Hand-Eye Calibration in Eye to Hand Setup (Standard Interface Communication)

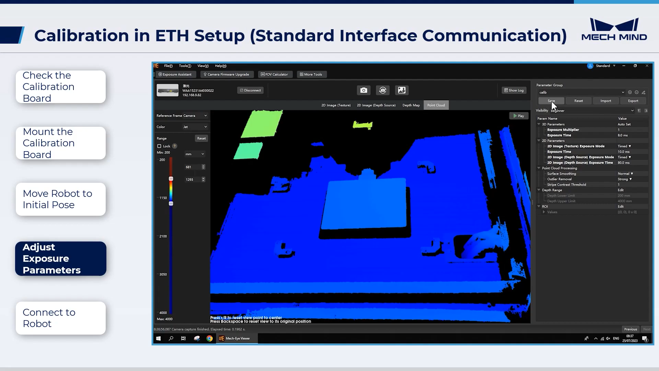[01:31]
After adjusting the parameters, save them. Click Capture Live and move the calibration board to the center of the camera's field of view.